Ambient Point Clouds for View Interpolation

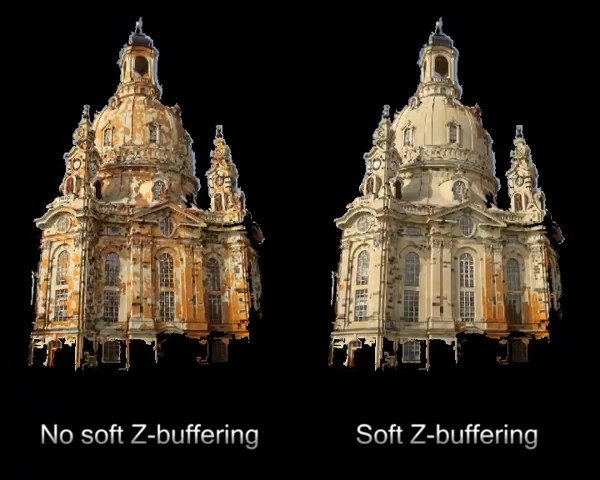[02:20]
This avoids the artifacts shown on the left, which are caused by illumination changes and noise in the reconstructed geometry.
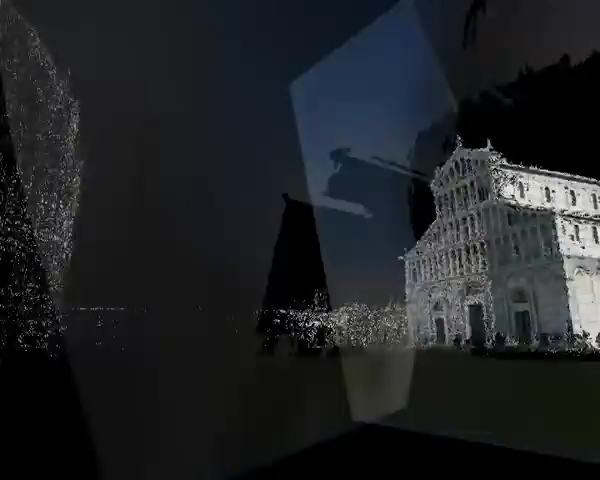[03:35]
We now additionally apply a blur to the impostor plane, where the strength of the blur depends on the distance to the original viewpoints.